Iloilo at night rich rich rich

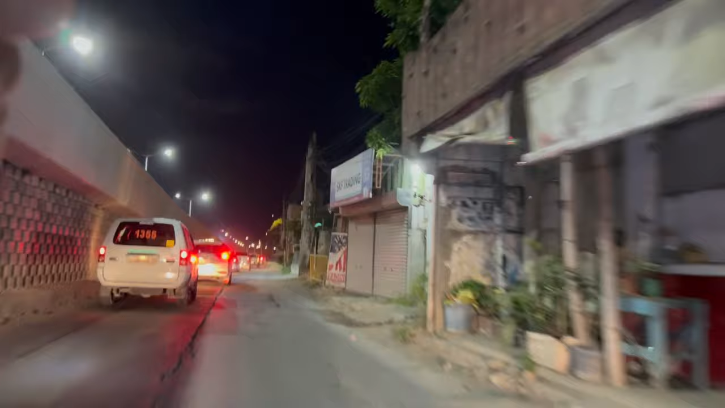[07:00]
like the stores, mechanic shops, gas station, you know, like very tiny gas station